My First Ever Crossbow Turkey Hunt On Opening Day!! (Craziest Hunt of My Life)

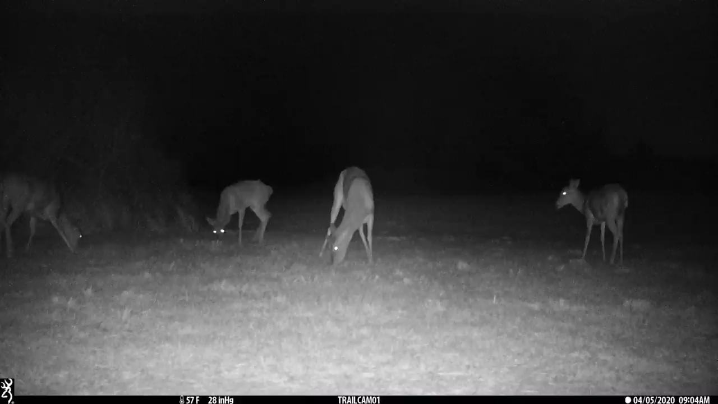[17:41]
That is at 9 o'clock at night, in between 9 and 10. If we keep going, three more, 10 o'clock, and right there, that is our first sign of a coyote. Check him out. I knew we had one behind the house, but there he is. There's the first picture of him. There's a second picture of him trying to attack that turkey decoy, I think.
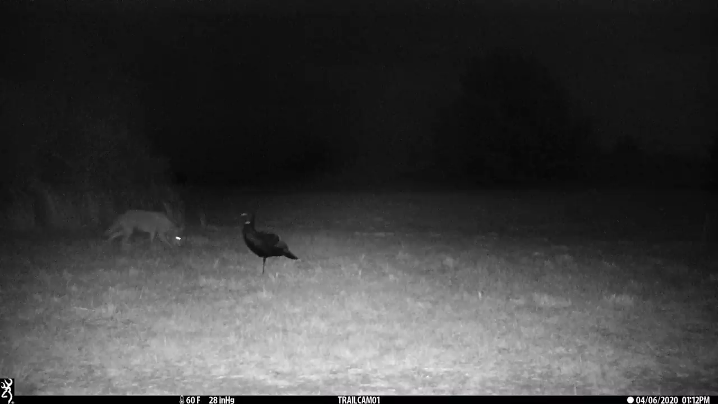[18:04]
And there is a third picture. He's still kind of stalking that turkey decoy there on the left side. Yeah, 9 o'clock at night. Second picture was at 1 in the morning. And then right here, this is an odd picture. You see two, you see the coyote on the left still, but something right behind the turkey decoy.
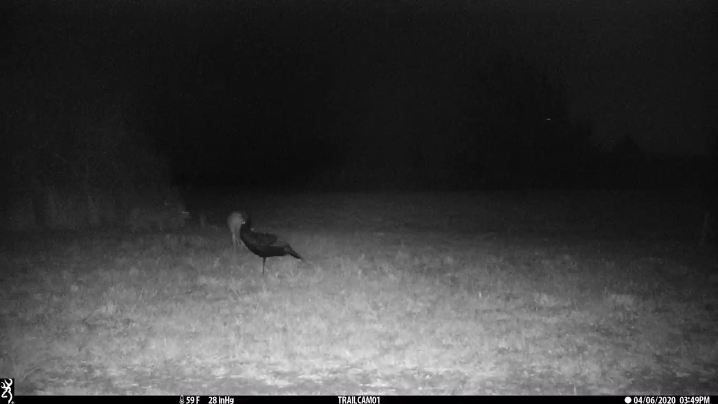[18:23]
There's, I can't tell if that is two coyotes or what exactly that is behind the turkey decoy. If you guys have a guess, if you guys think that's two coyotes, drop a comment down below, let me know. But I just can't tell what that is. And then here is another picture of two deer real close. We have up to five deer on the property every night.
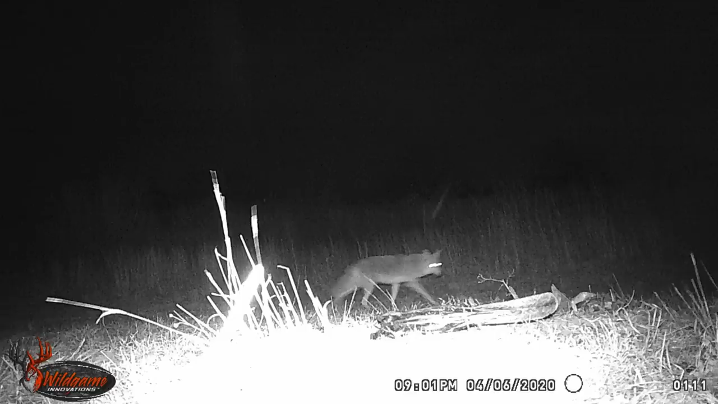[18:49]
And then there is the other camera right there. This is my bait pile camera. As you can see in front there, we got my dead spoonbill fish head that I ended up cleaning a few weeks ago. But there is the coyote, a coyote, in fact, on a different camera.